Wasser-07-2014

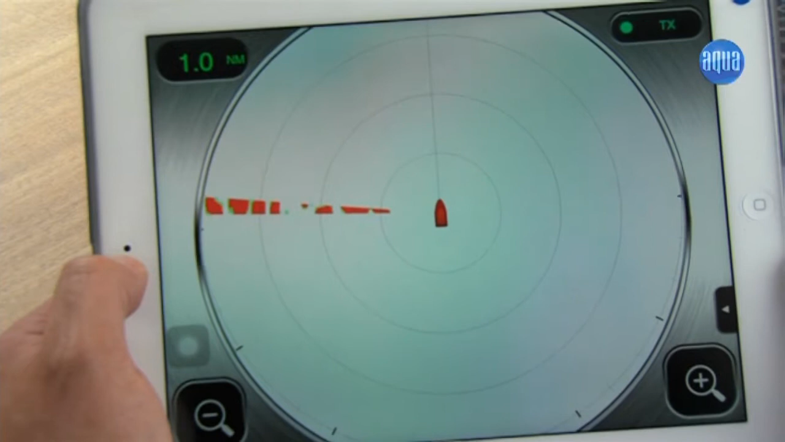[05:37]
Ich kann über die gewöhnten Gesten in das Bild hineinzoomen oder herauszoomen, also die Range ändern.
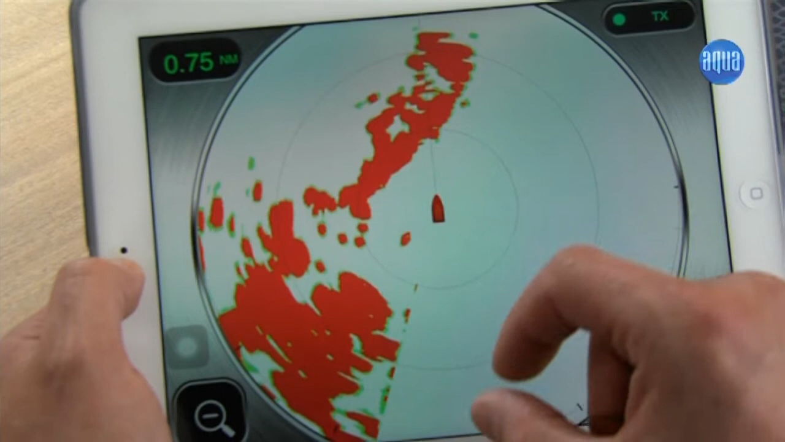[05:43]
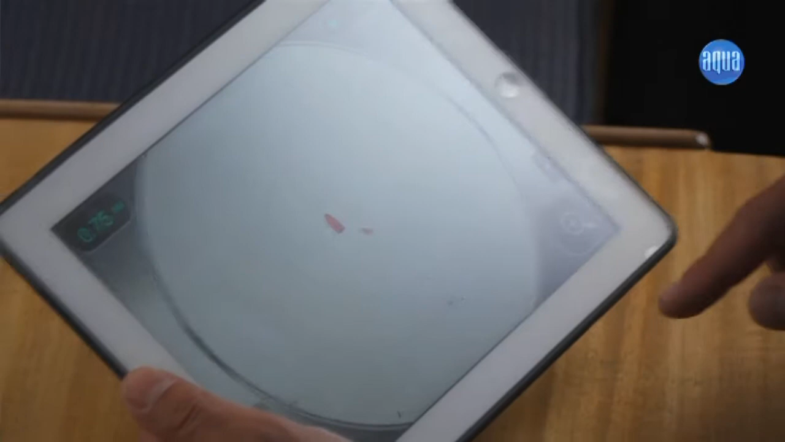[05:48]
Ich habe zusätzlich hier Plus- und Minus-Tasten, über die ich zusätzlich nochmal hinein- und hinauszoomen kann, wenn ich Seegang habe, wo es mit den Gesten etwas schwierig wird. Ich kann die Radarfarben ändern.
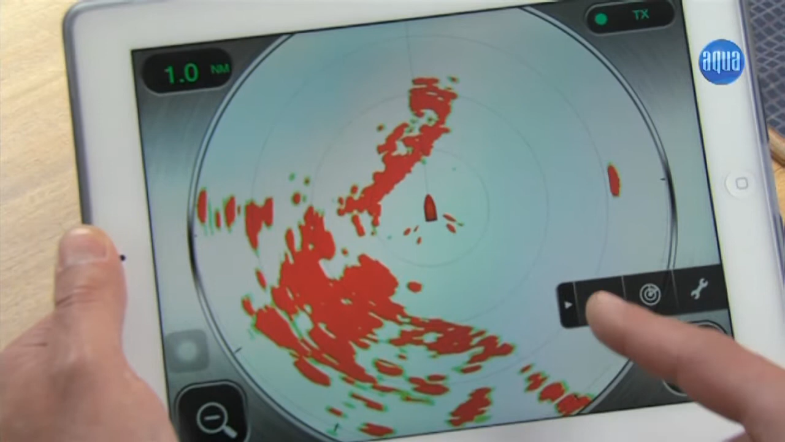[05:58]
Ich kann entweder gelb, grün oder Multikolor machen, um die Abschwächung des Signals, des Radarsignals zu erkennen.
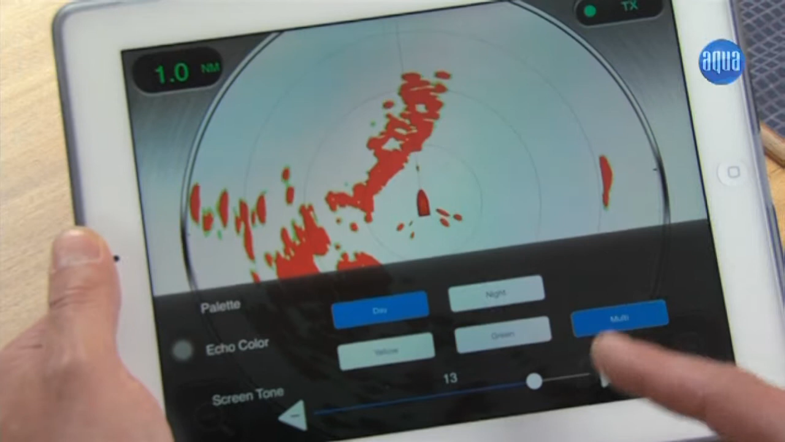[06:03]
Die Antenne hat eine vollautomatische Regelung für Verstärkung, Seegangs- und Regenentrübung, wobei ich den Regen nochmal selber manuell auch nachstellen kann.